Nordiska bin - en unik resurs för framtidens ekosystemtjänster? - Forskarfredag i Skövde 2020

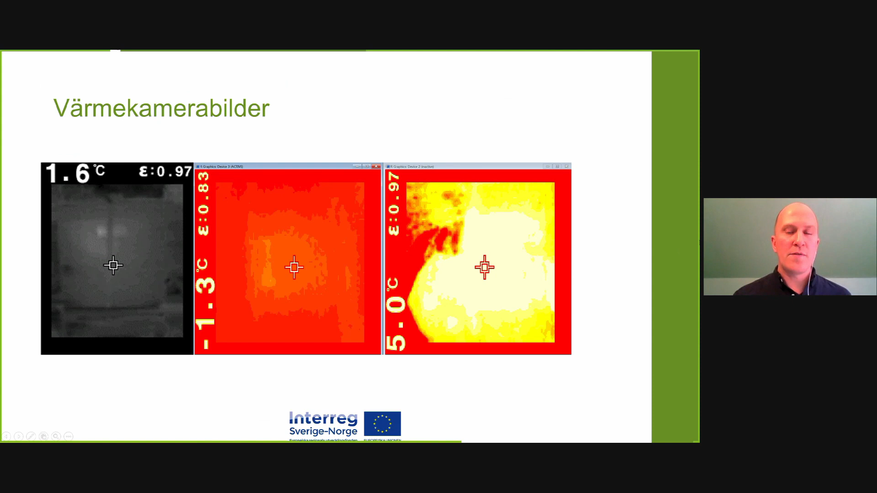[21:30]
När man importerar det till datorn så läggs den åt sidan. Men så kan man göra analyser här för att se. Försöka lista ut var någonstans klotet är. För klotet är ju varmt på vintern. Så då kan man använda en värmekamera för att försöka analysera vad det är. Och om det har rört på sig och så vidare. Så det är mycket teknik i det här projektet. Pollen nämnde jag tidigare.